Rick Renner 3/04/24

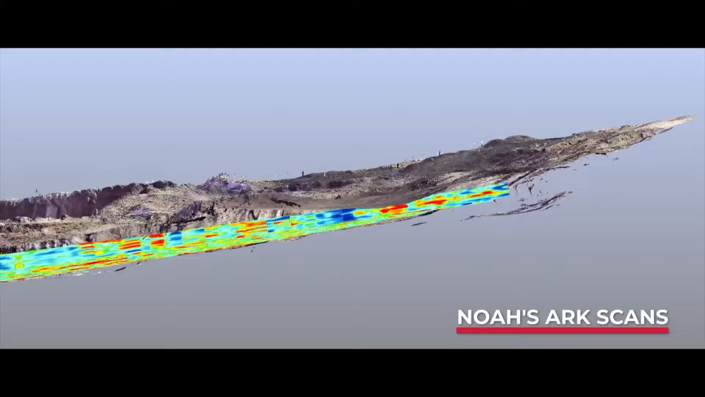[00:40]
there are floors, there are rooms, and of course the size of this object